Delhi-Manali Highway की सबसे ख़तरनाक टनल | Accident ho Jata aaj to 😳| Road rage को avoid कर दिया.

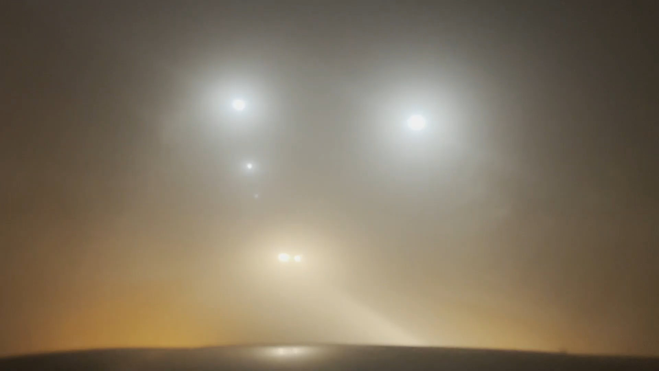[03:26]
ये तो भाई बहुत गलत सी बात है, फोग तो है नहीं, ये धूल ही है इसके अंदर इतनी सारी।
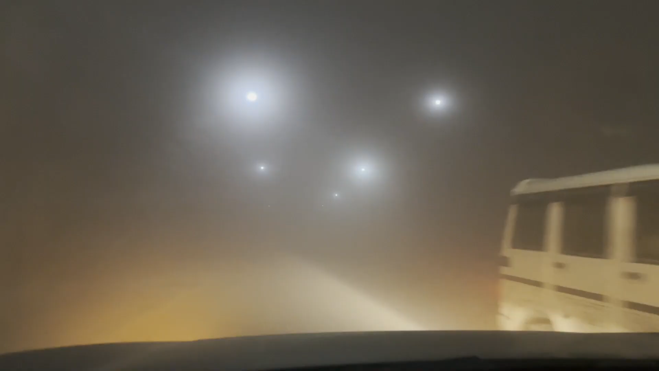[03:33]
तो गाइस टनल के अंदर ही चल रहे हैं हम, तो मैं धीरे धीरे चल रहा था, ये ऑल्टो वाला आगे निकाल के ले गया, ऐसे हंसा कि भाई भगाऊंगा, अब आगे इसको कुछ दिखाई नहीं दे रहा है।
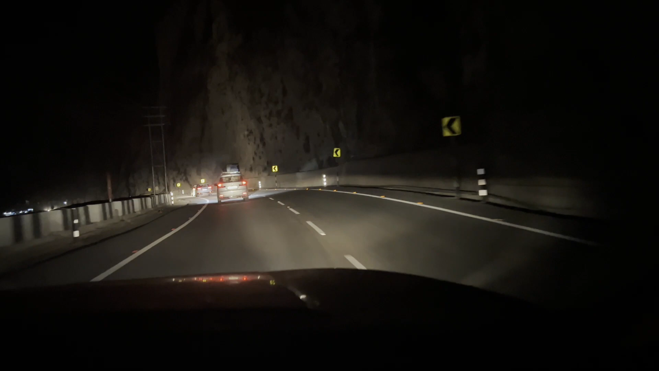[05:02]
और ऐसा लग रहा है जैसे पता नहीं कहां से बाहर निकल गए यार, एक धूल भरी भरी गुफा के अंदर घुस गए और कुछ भी नहीं दिखाई दे रहा था, बिल्कुल अंदाजे से ही चल रहे थे। थोड़ा रिलीफ मिला यार, बिल्कुल ही आधी हो गई यार, ये तो ऐसा नहीं होना चाहिए।
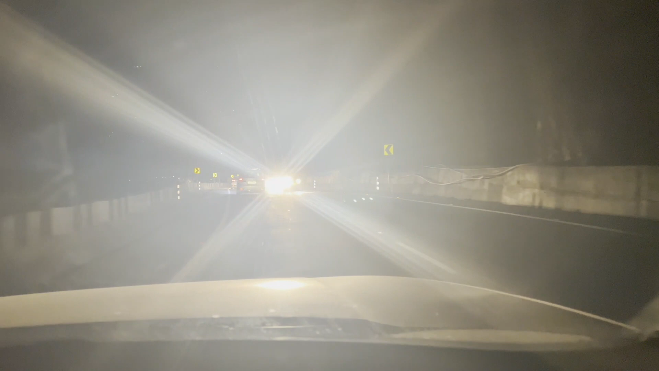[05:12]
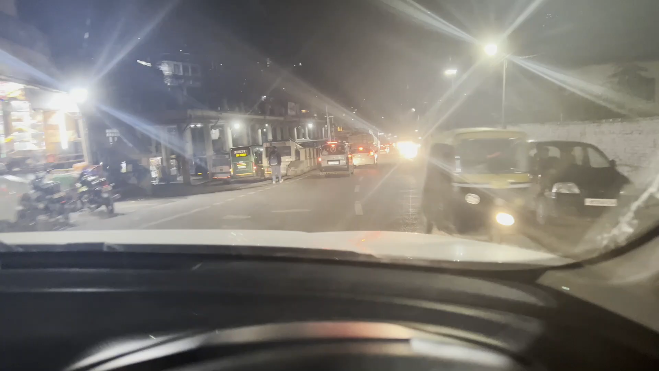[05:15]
तो गाइस 7:55 और हम पहुंच गए मंडी, ये मंडी का बस स्टैंड है।
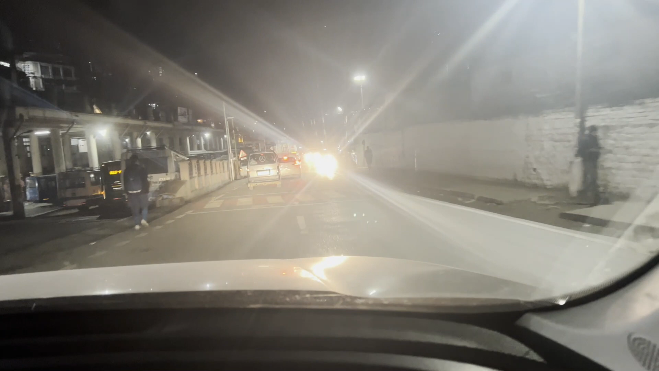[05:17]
और लकीली आज हम लोगों को नहीं रोका,
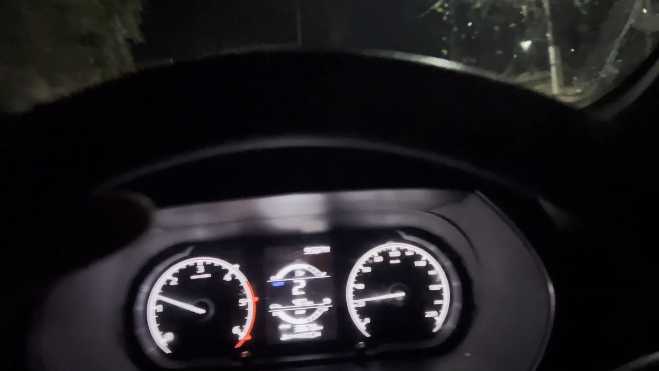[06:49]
तो 35-40 किलोमीटर के पहाड़ और बचे हुए हैं, फिर प्लेन आ जाएगा, तो ऐसा कुछ है।
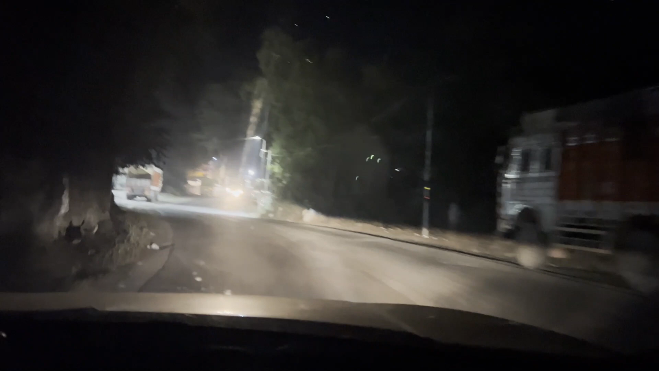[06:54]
बाकी ट्रक नहीं चल रहे, तो ड्राइविंग है ना थोड़ी अच्छे से हो पा रही है, नहीं तो इस पे तो ट्रकों की लाइन लगी रहती है और जैम भी बहुत ज़बरदस्त लगता है कई बार।
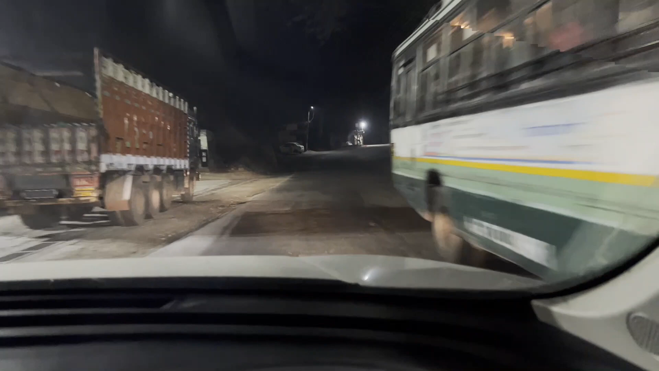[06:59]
तो गाइस ऐसे पागल लोगों से है ना ये दुनिया भरी पड़ी है।
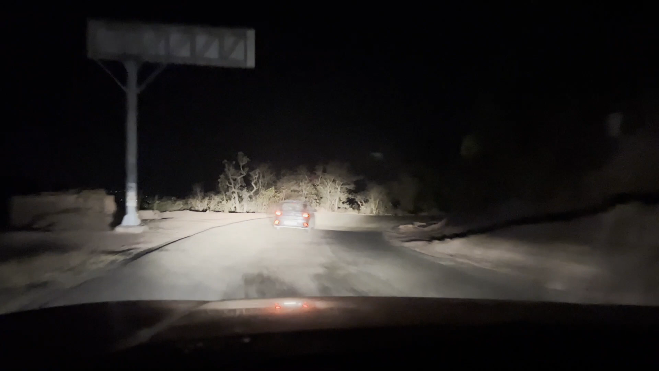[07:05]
ये है HP 9000 5000, अब ये बंदा मैंने इससे आगे निकाली, पता नहीं इसकी ईगो हर्ट होगी, ये भाई ये पूरे पंगे ले रहा है, और मैं सोच रहा हूँ कि जाने दे,
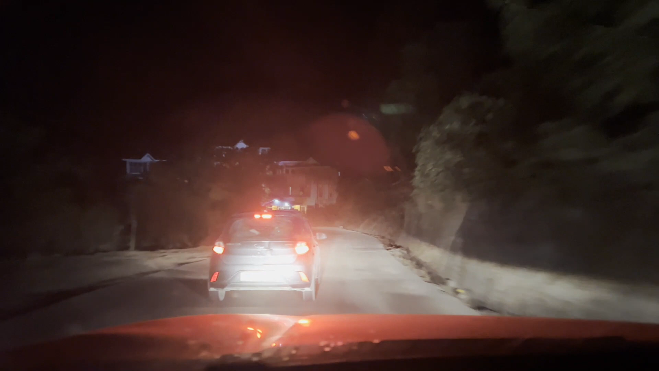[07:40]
ये देखना पूरे पंगे ले रहा है भाई पूरे।
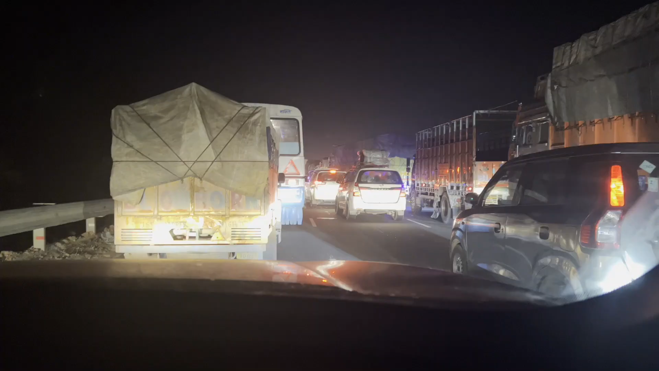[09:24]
तो गाइस सारी एवरेज जो स्पीड चल रही थी वो भाई ख़राब हो गई यहाँ पे। अभी हम लोग करनाल पहुँचने वाले हैं और जैम लगा हुआ है ज़बरदस्त, आगे पता चलेगा किस बात का जैम लगा हुआ है। तो 15-20 मिनट तो हो गई हमें जैम में फंसे हुए। तो गाइस ये देखो, वैसे मैं वही सोच रहा था इस पे जैम लगता नहीं है इतना जल्दी,
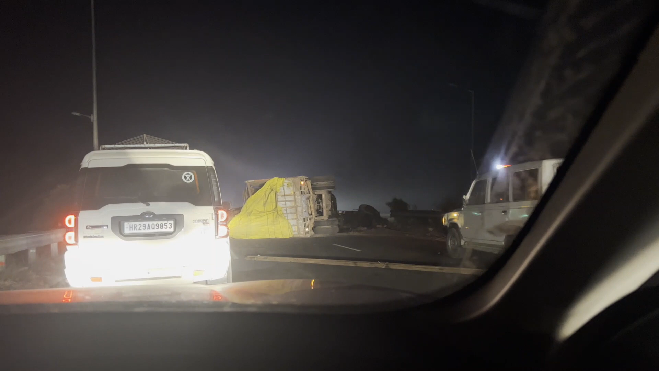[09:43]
ये ट्रक भाई पलटा हुआ है बिल्कुल रोड के बीचों बीच में, और मिट्टी का भरा ट्रक है, सरिये का भरा ट्रक है सॉरी, और पुलिस वाले खुलवा रहे हैं।
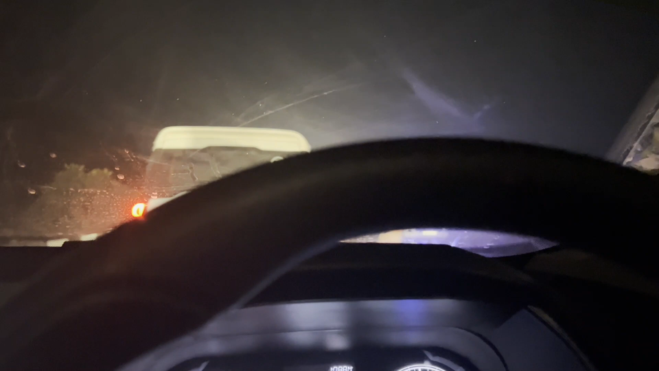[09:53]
थैंक यू पुलिस वालों जी, रात को 1 बजे आप लोग हमारी सेवा में खड़े हो, थैंक यू सो मच।
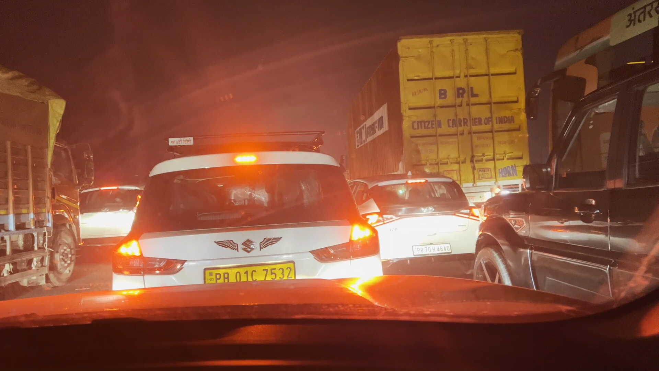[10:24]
KNP पे हम लोग और फिर से जाम मिल गया और भयंकर वाला जाम है। 3:07 हुए हैं तो पहुंचने वाले थे, पर जबरदस्त जाम है भाई, जबरदस्त। पता नहीं अब यहाँ पे किस बात का लग गया।
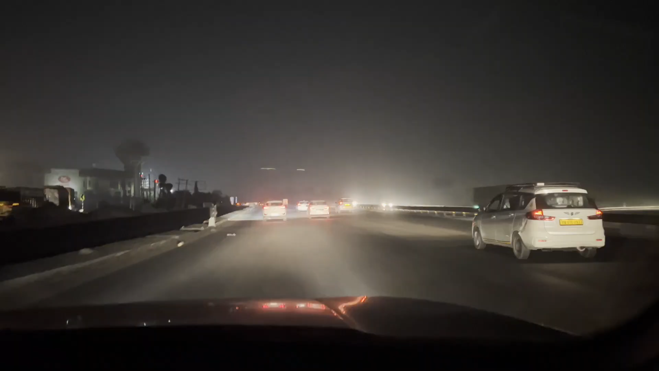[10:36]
तो गाइस फाइनली निकल गए ट्रैफिक जैम से। पुलिस वाले भाई लोगों ने बैरिकेडिंग लगा रखी थी, सारे ट्रकों को रोका हुआ था, इस वजह से इतना लंबा जैम लगा हुआ था। 3:17 हो गए तो अभी देखते हैं कितना टाइम लगता है।